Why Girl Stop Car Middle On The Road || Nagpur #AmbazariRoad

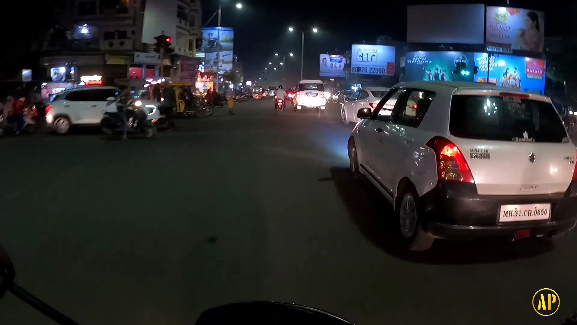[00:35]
होप यू गाइस आर यू एब्सोल्युटली फाइन। फिलहाल 7:10 हो रहे हैं और फिलहाल हम लोग है रेशिमबाग चौक। फिलहाल हम लोग जा रहे हैं वाड़ी। बस हम लोग ऐसे कैजुअल राइड के लिए निकले हैं, तो रोड पे होने वाले कुछ इंसिडेंट और
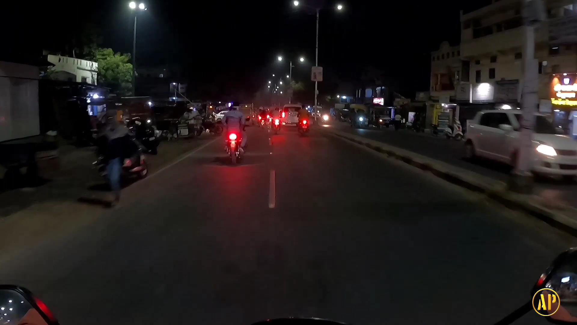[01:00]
कुछ रिएक्शन हम लोग नोटिस करेंगे। तो अभी ले लिए हमने हमारे घर के पास से लेफ्ट,
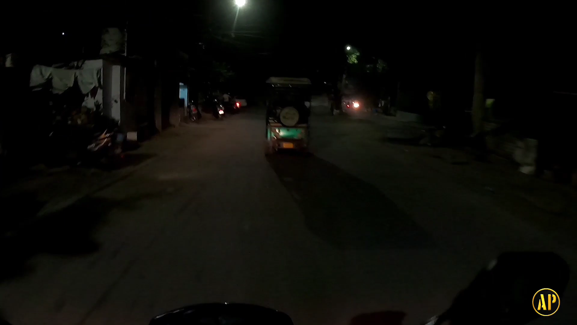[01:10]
तो ज़्यादा स्टॉप में खड़ा नहीं होना है हमें, तो इसलिए गली होते हुए जा रहे हैं, गल्लो गली होते हुए जा रहे हैं।
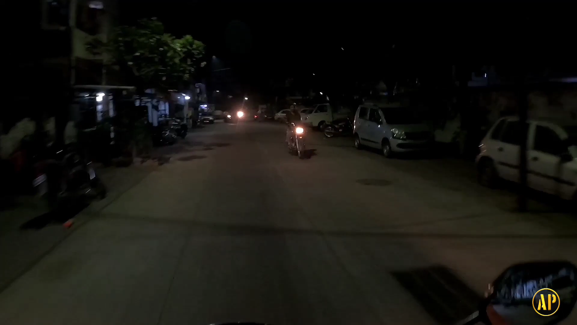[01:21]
तो फिलहाल हम लोग है चंदन नगर। ये वाले ब्रेकर में मैं हमेशा थोड़ा सा ये हो जाता हूँ, क्या बोलते हैं उसे। ये है हमारे चंदन नगर का वॉलीबॉल ग्राउंड, राइट साइड में आप देख रहे हैं।
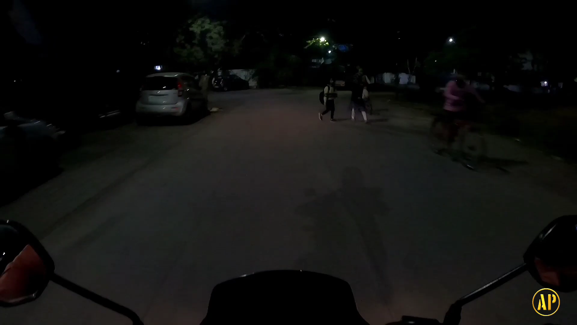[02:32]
इसलिए शॉर्टकट लेते हुए चलते जा रहे हैं हम लोग।
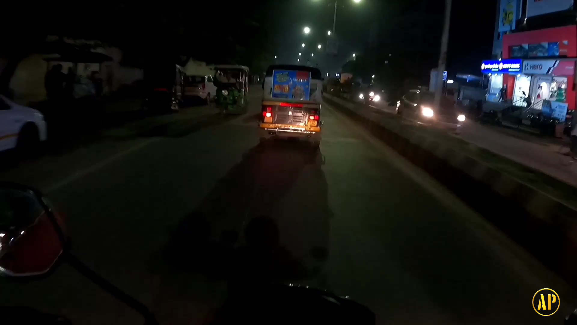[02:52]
काफी स्लो गाड़ी चला रहे हैं। सुबह से मैंने एक चीज बहुत ज्यादा नोटिस की है, हर स्क्वायर में पुलिस वाले खड़े हैं। ये भाई साइड में रोकता गाड़ी थोड़ा, और देख रहे हैं ट्रैफिक कितना ज्यादा हो चुका है नागपुर में। शाम के टाइम में यही भीड़ हमेशा देखने मिलती है,
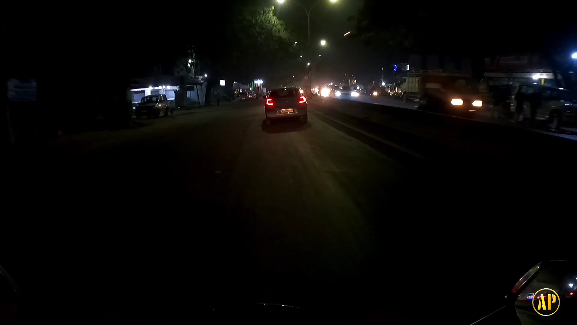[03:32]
रुक जाओ भाई, क्या कर रहा है।
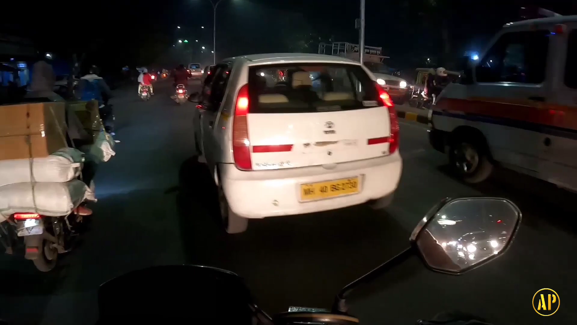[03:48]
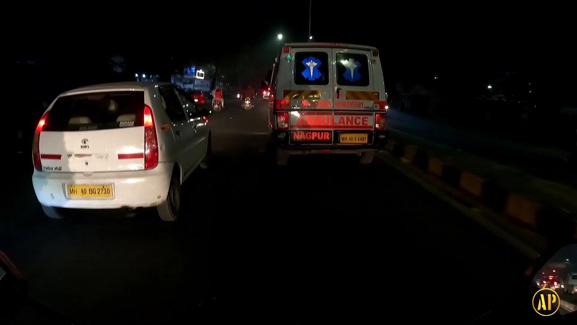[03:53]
बाय द वे आगे में अपने को मिलेगी भीड़ बहुत ज़्यादा,
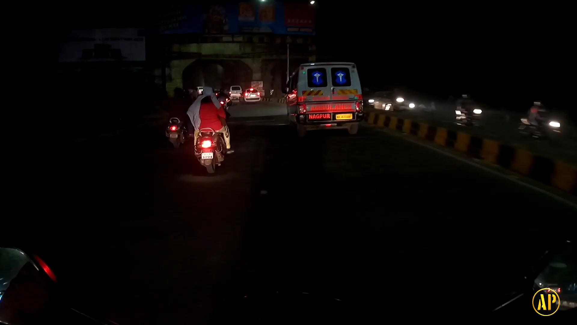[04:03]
काफ़ी देर तक खड़ा रहना पड़ता है आगे वाले चौक में।
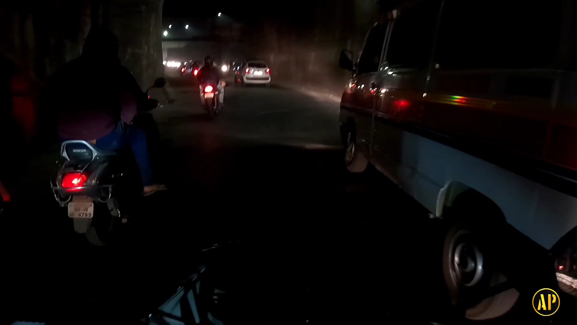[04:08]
एम्बुलेंस भी जा रही है, सिग्नल छूट चुका है, हम आगे से जाएंगे लेफ्ट धनपुली होते हुए।
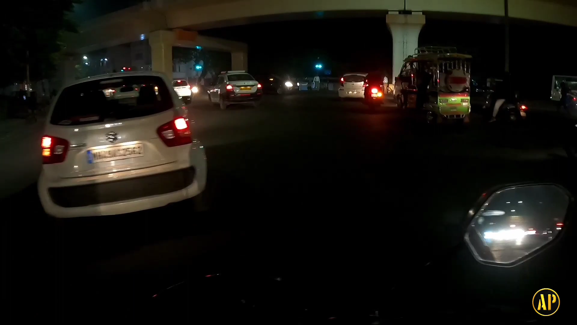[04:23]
वेट, पुलिस वाले भी खड़े हैं। लग गई भीड़।
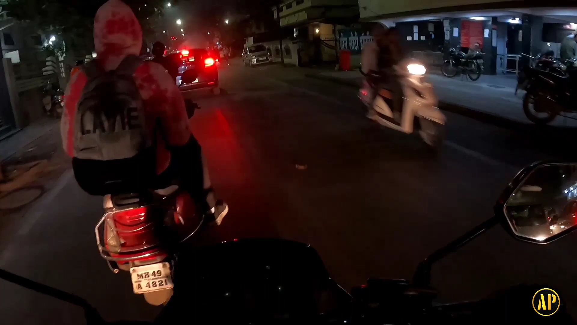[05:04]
नजर गई पतंग के तरफ में, अमित पतंग स्टोर। काफी रंग बिरंगी पतंग रखी हुई है। फिलहाल हम लोग पहुंच चुके हैं धंतोली चौक, इसे और एक नाम से भी जाना जाता है, बस अभी फिलहाल मुंह में आ नहीं रहा है नाम।
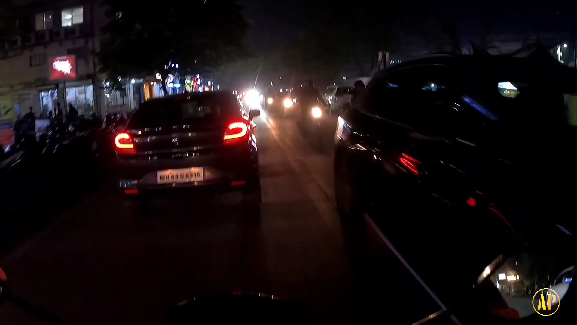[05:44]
आगे वाला आएगा पंचशील स्क्वायर। हाई बीम पे चला भाई तू।
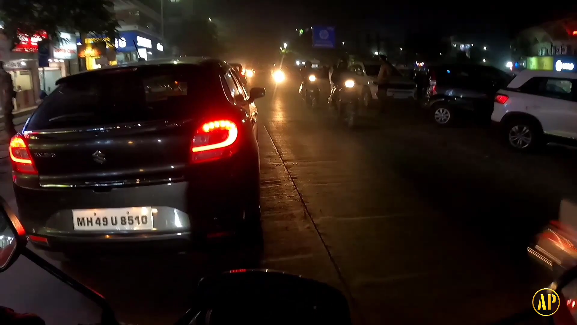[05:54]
देख भाई देख ले साइड में देख थोड़ा।
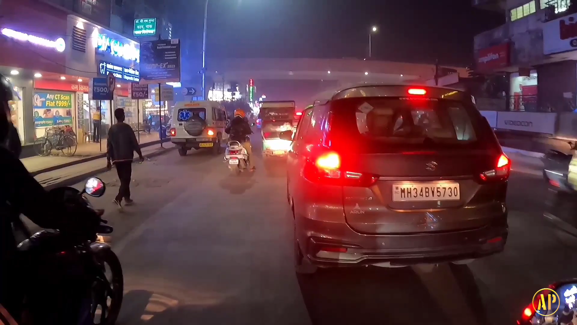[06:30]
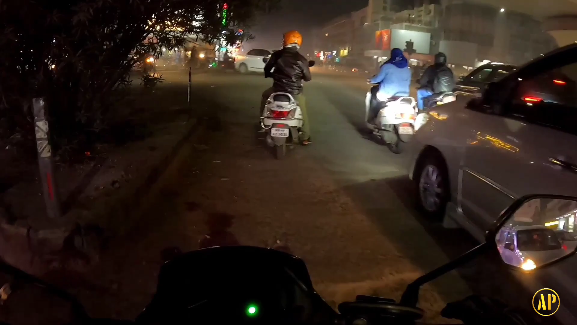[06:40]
पंचशील टॉकीज में लगी हुई है वेड मूवी। गाड़ी निकालो चिल्ला रहे बाबा। अरे सिग्नल बंद हो गया,